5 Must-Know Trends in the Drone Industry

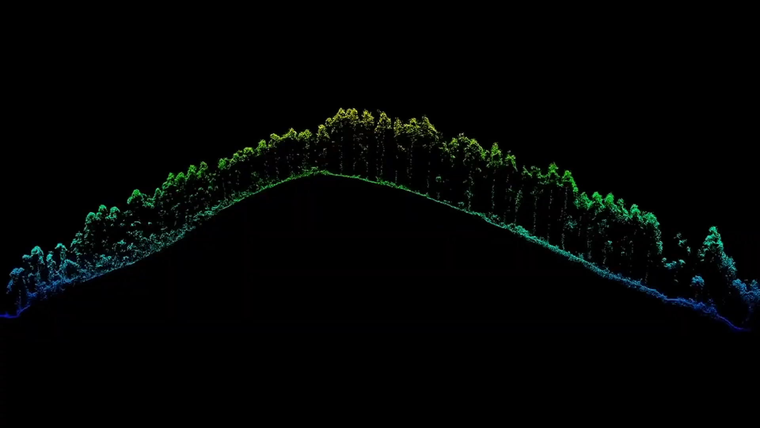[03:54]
The L2 forms a complete solution that provides real-time 3D data throughout the day.
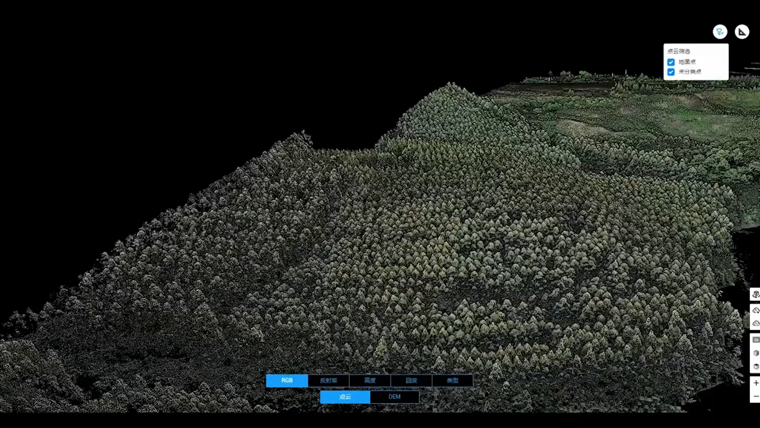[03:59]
It captures the details of complex structures and delivers
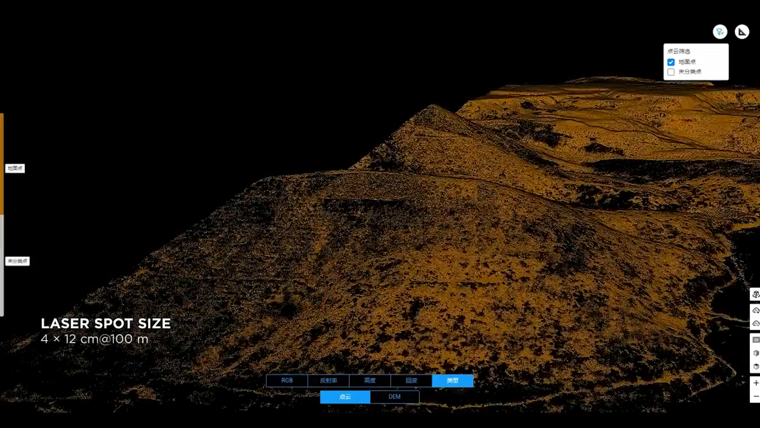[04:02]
highly accurate reconstructed models which are commonly applied in the architecture,
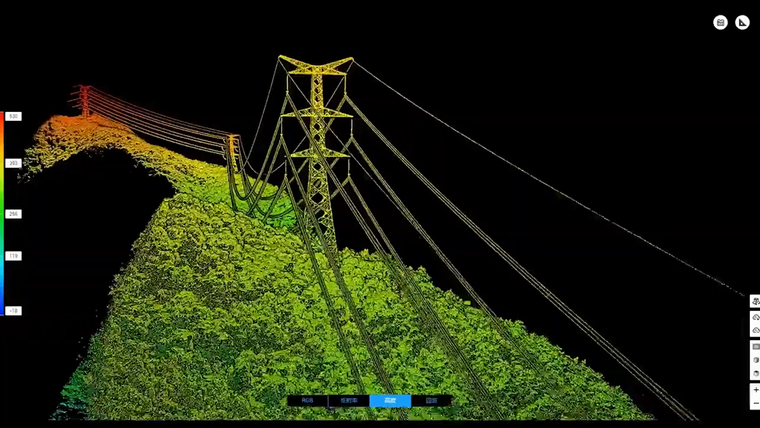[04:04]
engineering, and construction industry among many others.